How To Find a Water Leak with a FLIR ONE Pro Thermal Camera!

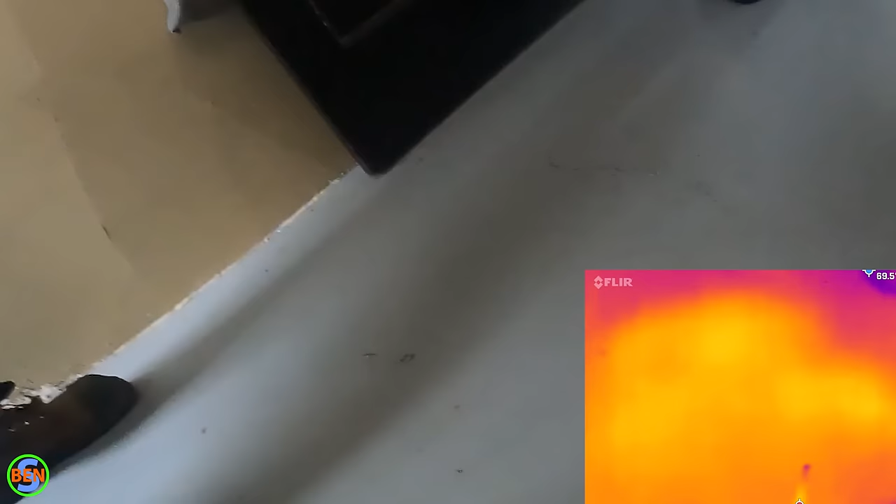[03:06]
It would take something pretty unique to make that sort of a pattern.
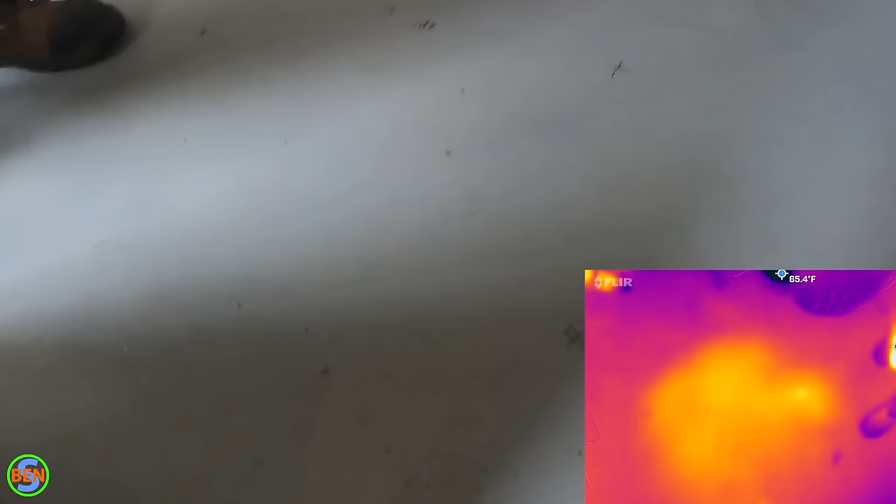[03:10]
Yeah. But I do kind of want to listen to it.
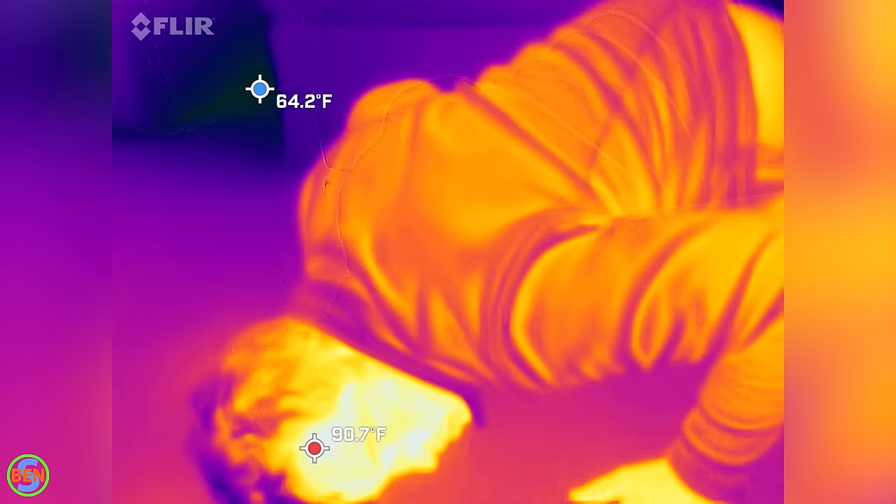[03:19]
It's off. Yep, I can definitely tell it was. Turn it on again.
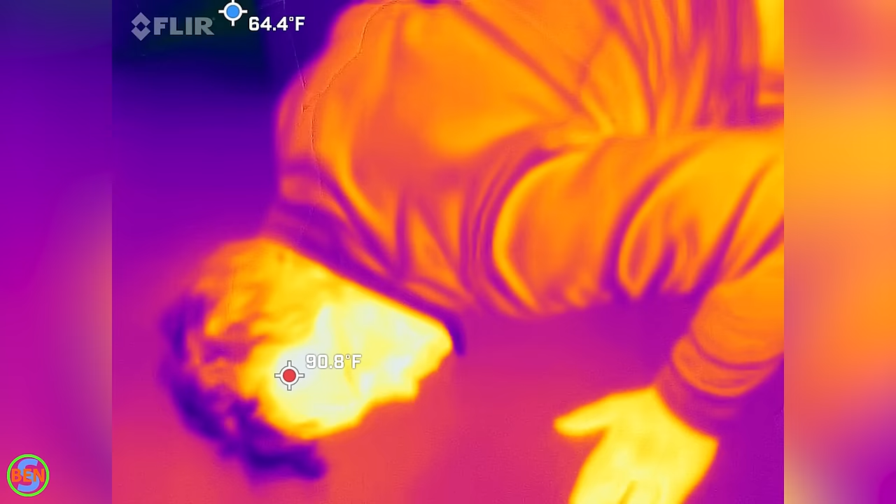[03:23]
Yep, it's back. The flow rate was kind of impressive. It looks like it's flowing at about, probably about two gallons a minute.
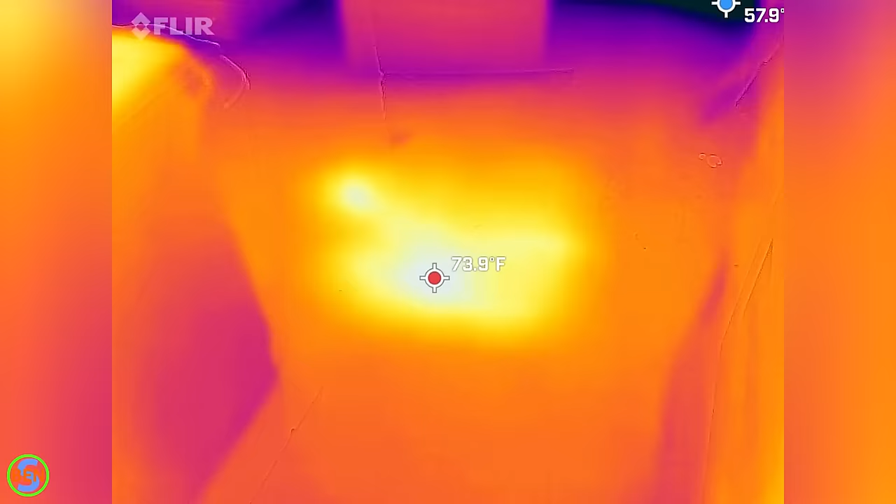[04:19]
You would just be looking for a spot on the floor that's colder.
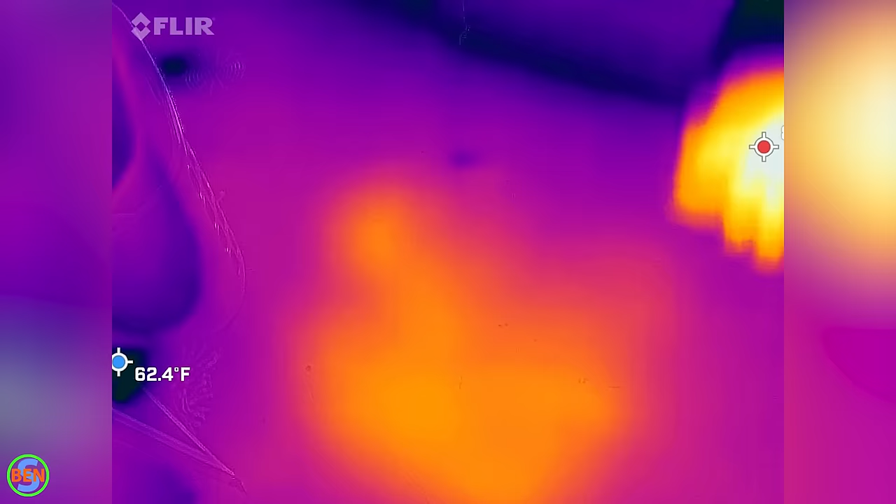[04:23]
Since the ambient temperature of the floor probably was 60 something degrees,
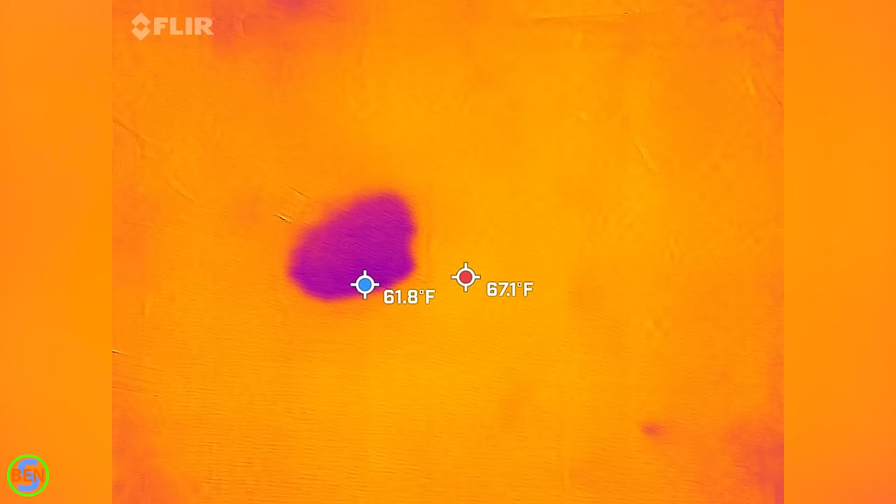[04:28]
you would end up with a spot that's much cooler than that if you had,
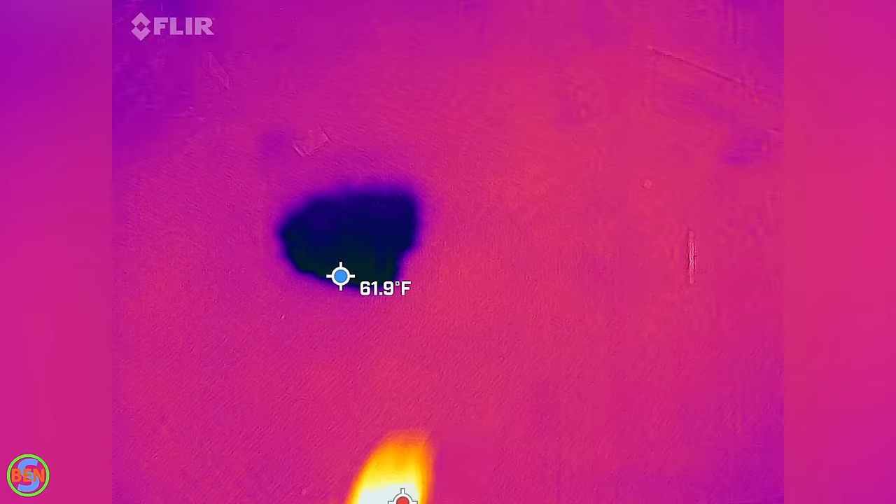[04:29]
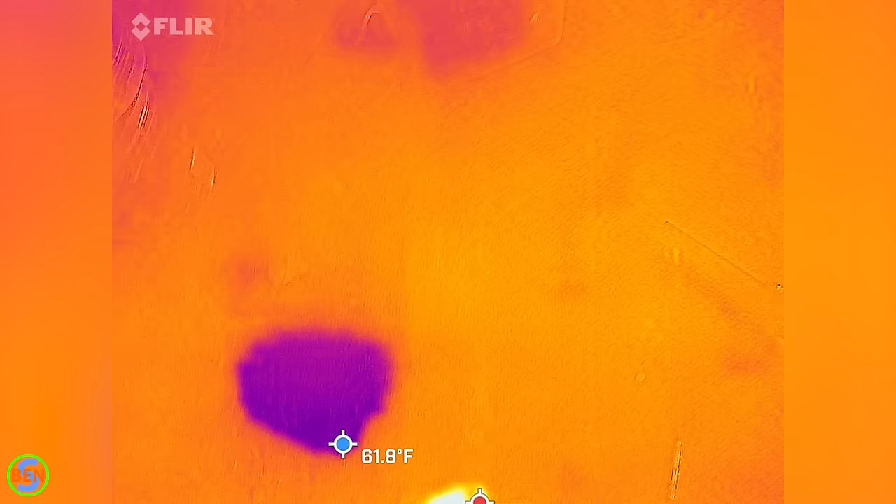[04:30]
you know, your 50 degree water saturating the ground.
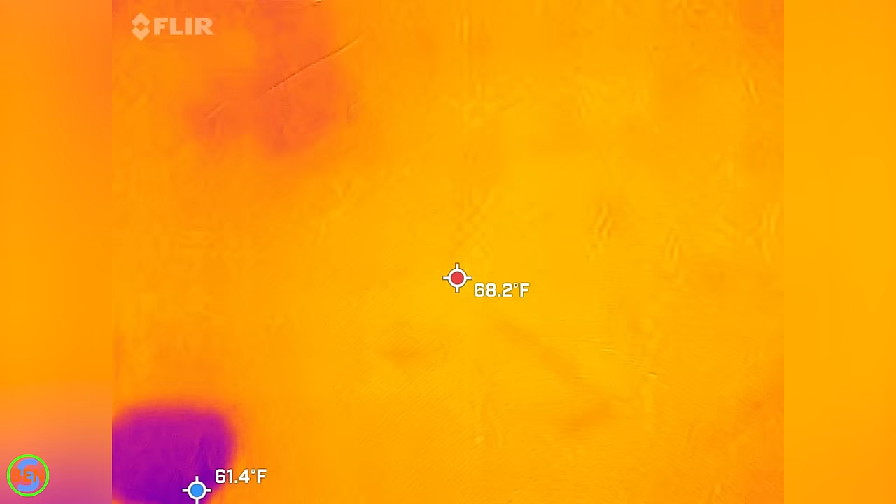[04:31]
On screen: spot 68.2°F
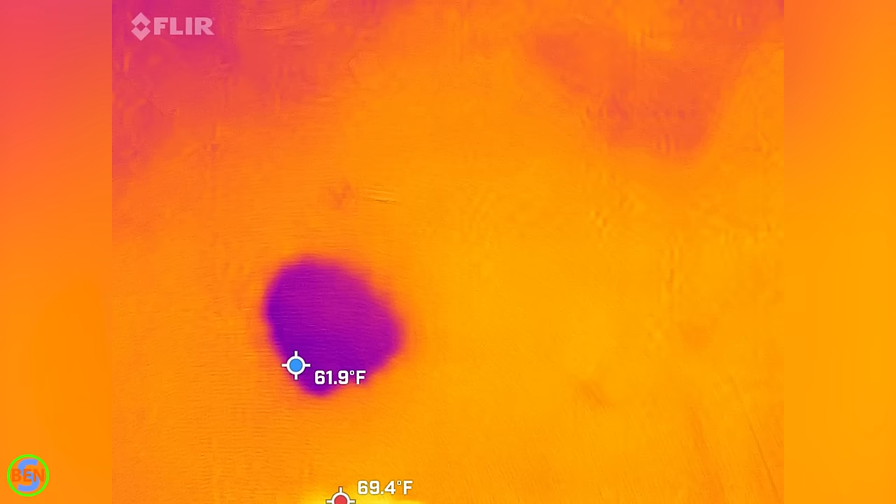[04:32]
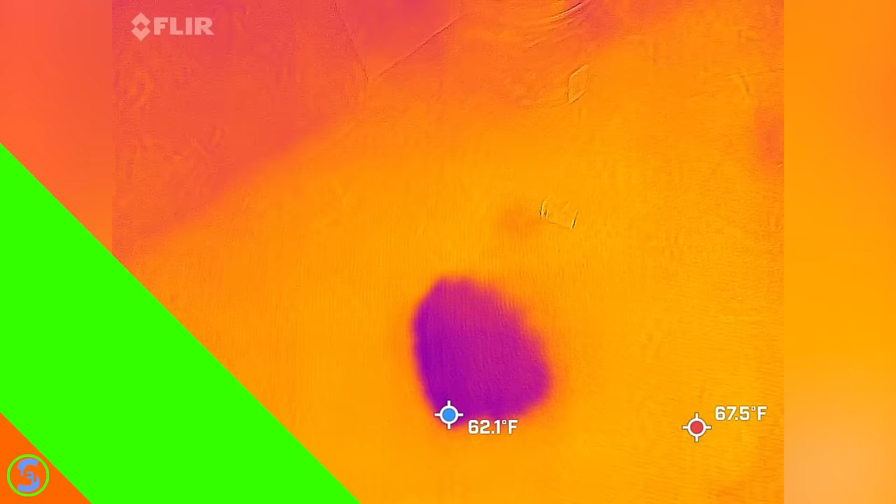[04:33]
Whoa. I kind of poked it with my knife, so. But it was really thin. It wasn't quite that extreme.